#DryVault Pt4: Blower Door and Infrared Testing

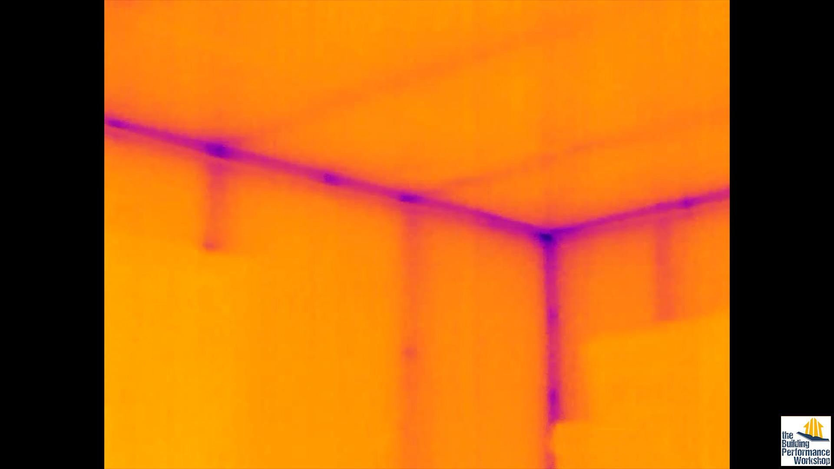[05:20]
you can see that you can in fact see the studs in the walls and you can see the intersection of the wall and the ceiling. Now a rookie mistake would be to say that those lines are bad. That's not actually true. All corners look like this. There's a whole bunch of things about how the way that air moves and circulates inside the room and that it doesn't get all the way into the corners there and about the way that the materials come together.
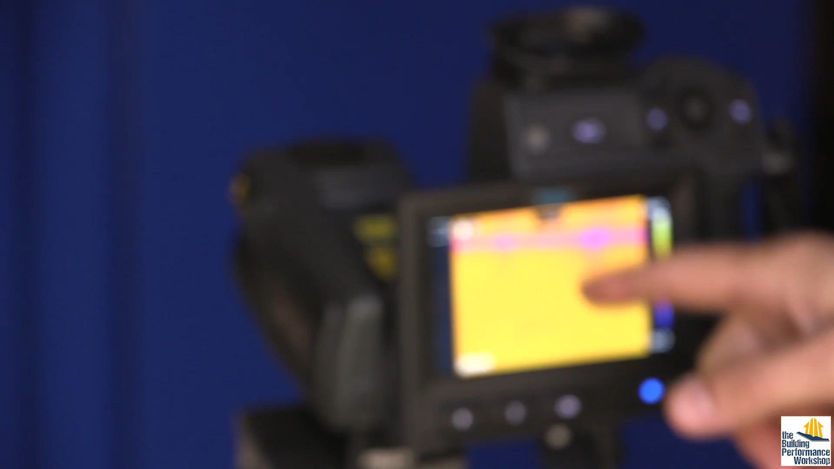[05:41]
So the fact that we can see that every cavity is exactly the same and every stud relationship to the cavity is the same is what we want to see.
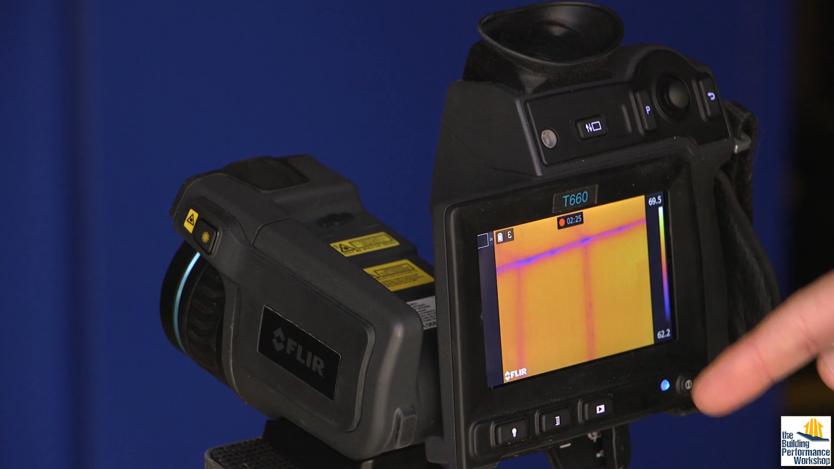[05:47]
Now we've got warm cavities, cooler studs, and that's because heat is leaving this room. It's warmer inside than it is outside. So I would scan the entire enclosure and you can see that even at the floor level,
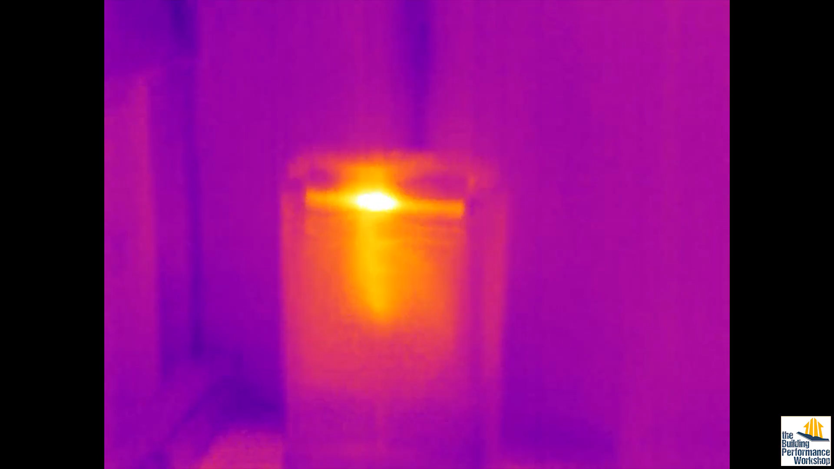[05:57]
we have really no escape of heat in kind of a way that we would worry about, ooh, this area or that area.
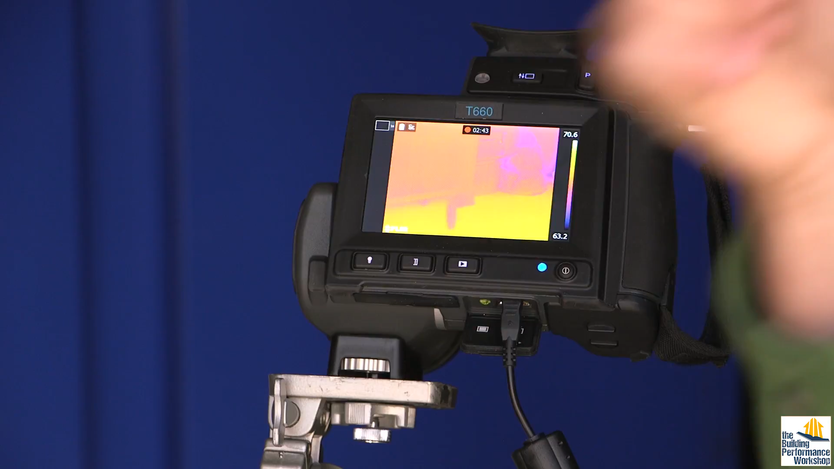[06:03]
This is what you do before you run the blower door.
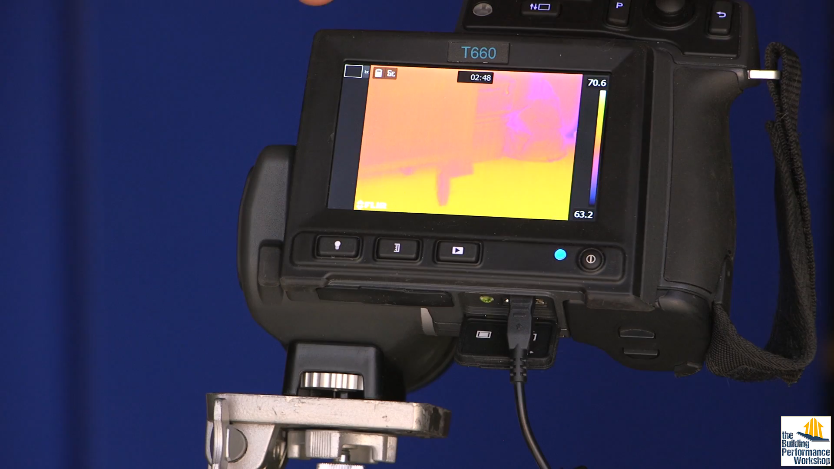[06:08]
Now, once I start running the blower door, this image might look totally different and that's because once air leakage is introduced into the equation, then this is going to become a totally different picture.
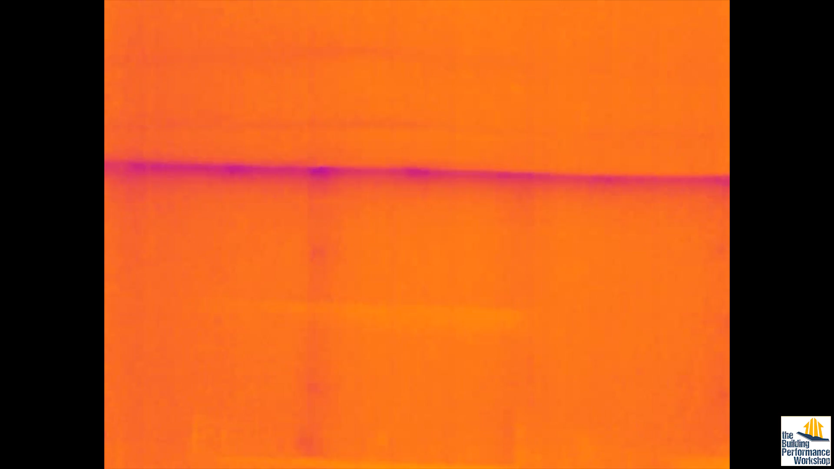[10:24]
So I'm looking through this FLIR T660, very sophisticated, very sensitive camera.
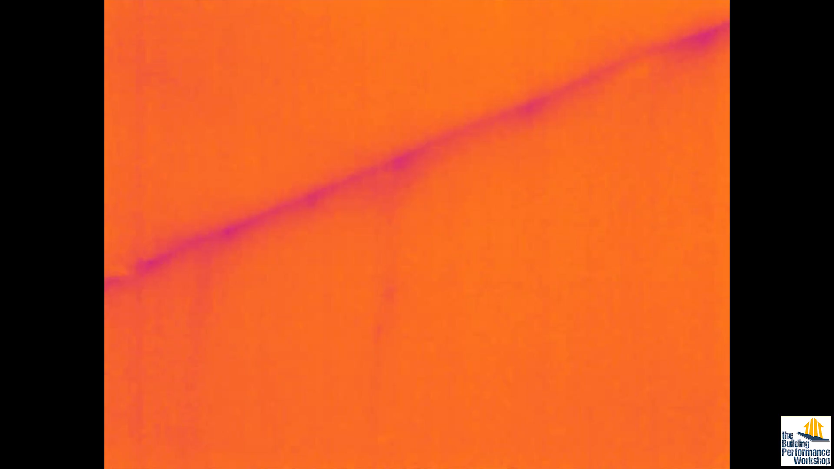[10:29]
And honestly, I can't see where this air leakage might be coming from. Um, it is pitch dark in this room with only the room that the light that's coming through the blower door shroud.
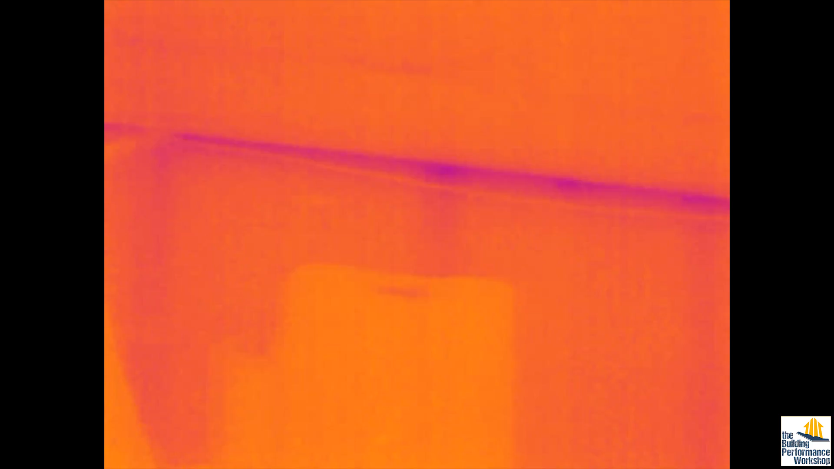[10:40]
So, it wouldn't make any sense for you guys to see what's going on in here anyway that's not infrared.
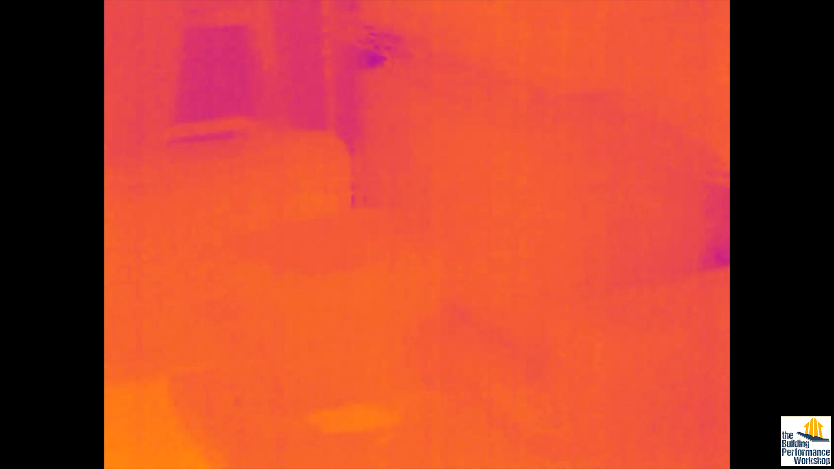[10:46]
But what I can tell is that, by the way,
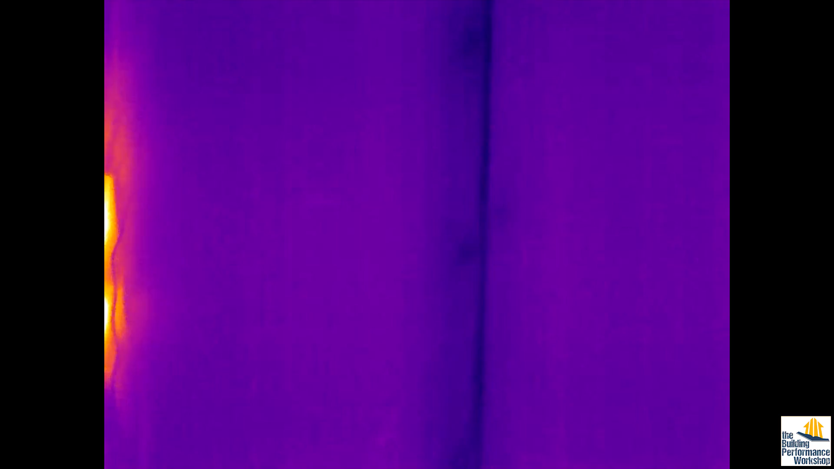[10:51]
that's my power strip, um, for the electricity that's coming in here.
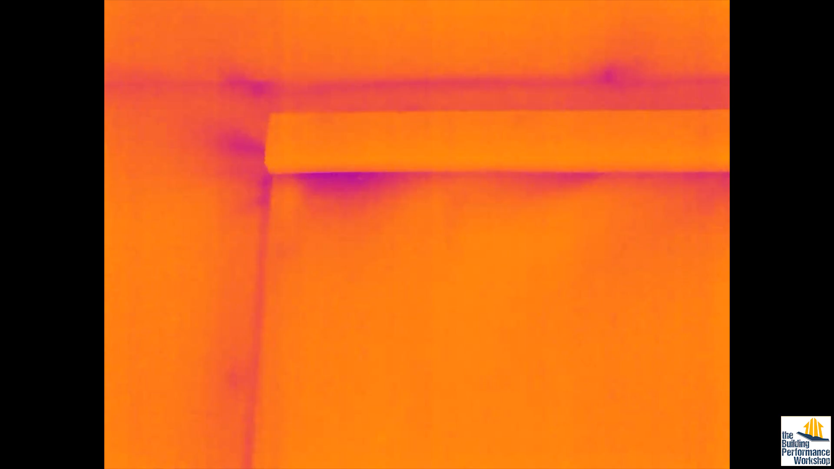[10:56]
What I can tell is that my door weather stripping, even though I've taped it off and where the blower door is sealing in, those are my major problems. So, in fact, I might get a better number if I futz around with this weather stripping long enough.